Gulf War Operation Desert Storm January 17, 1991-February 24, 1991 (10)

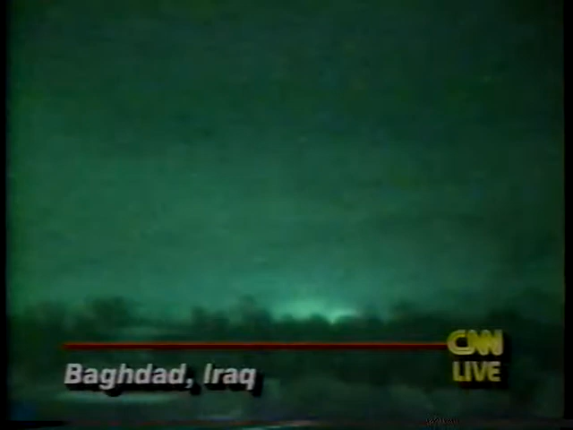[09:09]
These pictures are live out of Baghdad right now, as the Allied forces continue an attack on the capital of Iraq, Baghdad. A lot of secondary explosions from military targets obviously being hit. The anti-aircraft fire was very prevalent just minutes ago.